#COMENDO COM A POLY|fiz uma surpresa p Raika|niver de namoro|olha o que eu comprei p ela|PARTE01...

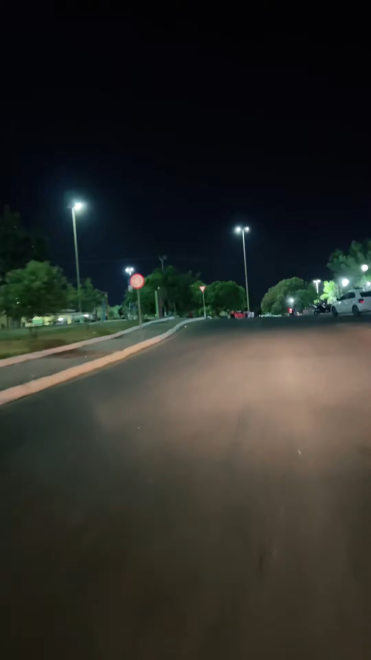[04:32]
Tá dando certo e tá errado aqui, ó. Uma pracinha da criança aqui, um rotatório, ó. Uma praça bem bonitinha.